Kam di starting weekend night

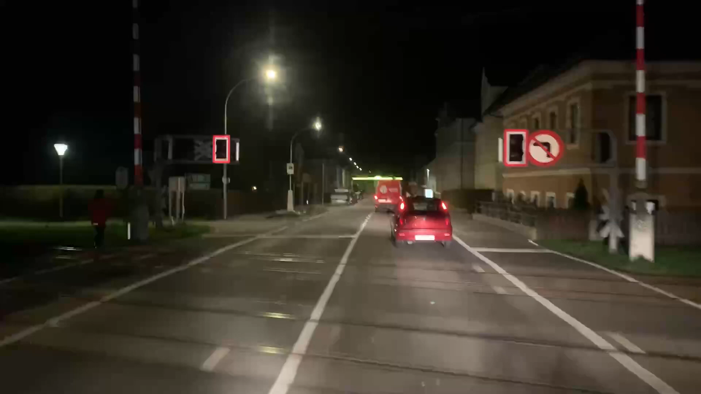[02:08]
जो लगे भाई सामने लैफ्ट साइड से कैमरा,
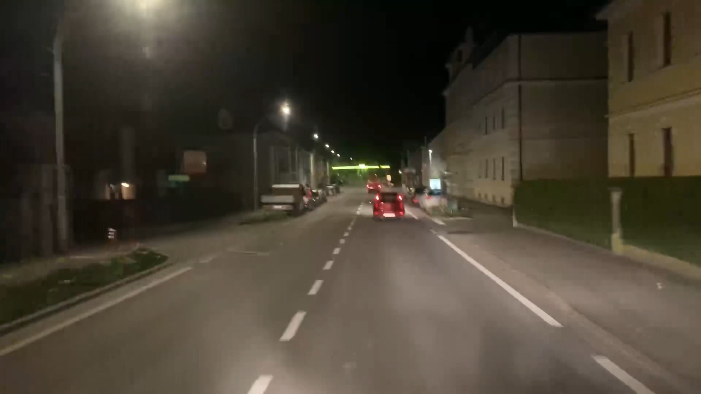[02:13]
सारा शहर पे सुता, बस चुनिया चुनिया दो तीन गड्डिया दिखनिया आपां नूं, रात का काम है वधिया, कोई ट्रैफिक नहीं, कोई रौला नहीं, कुछ नहीं, बस अपना काम कंप्लीट करो तो घर नूं चलो,
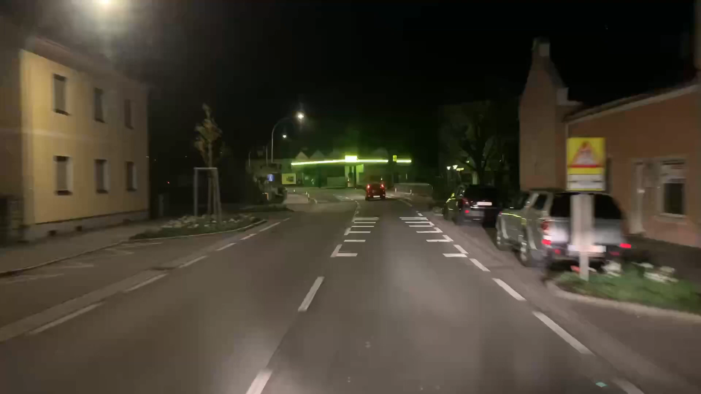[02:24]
बस अपना काम आराम ना करे हो। चलते हैं जी आप शहर वालों, शहर विच लंघ के फिर चढ़ते हैं आप जी टी रोड पर। अपना टाइम हो गया काफ़ी, आप 2:30 बज गए हैं कि समान कंपनी चो ट्रक चकना, डीजल भरवाना,